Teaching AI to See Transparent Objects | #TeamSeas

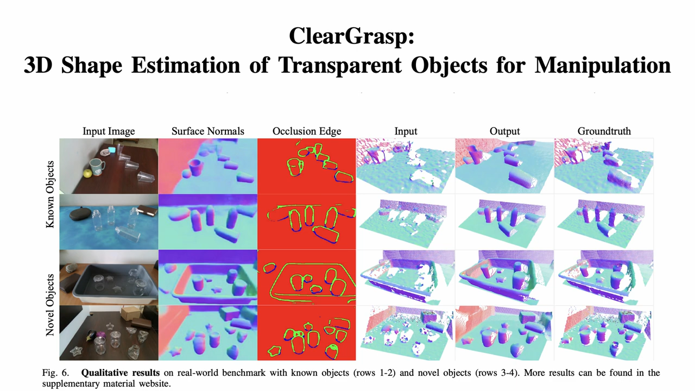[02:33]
From there, they tested Cleargrasp on both objects that it had seen in the synthetic data, as well as new objects that it had not encountered before, finding that it was significantly better at both identifying and allowing a robotic arm to grasp these objects correctly.